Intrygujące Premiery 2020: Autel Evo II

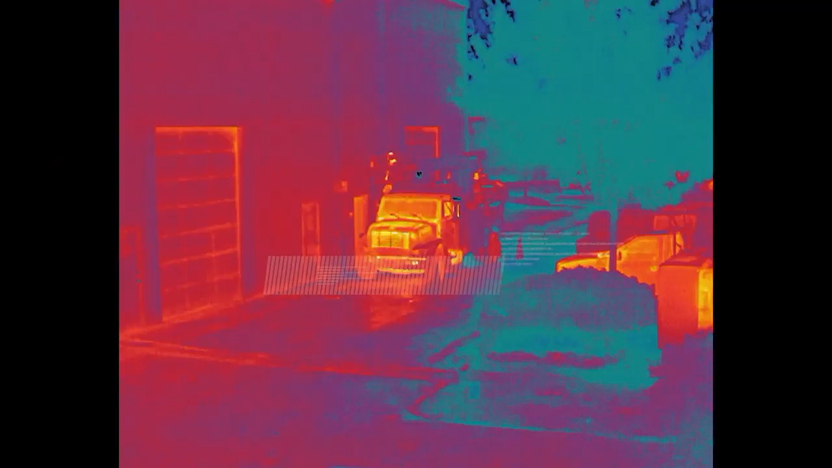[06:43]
I to jest fajnie zrobione, bo to jest picture in picture,
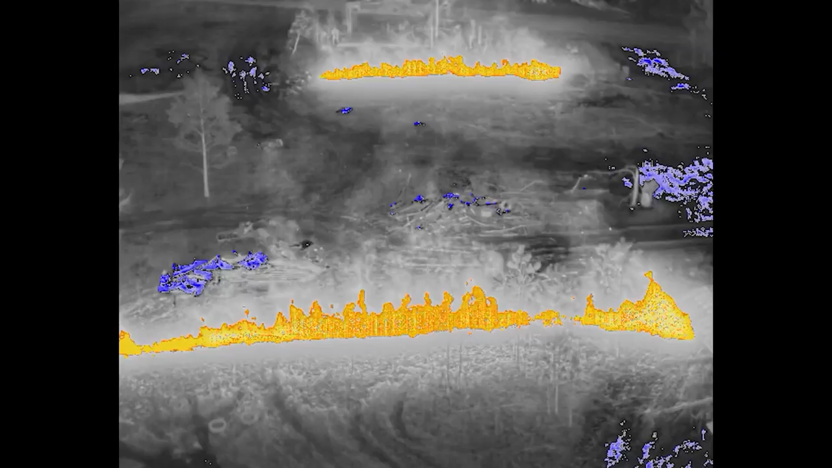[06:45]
czyli faktycznie tutaj coś już widać, nie tak jak w Mavicu Dual Enterprise.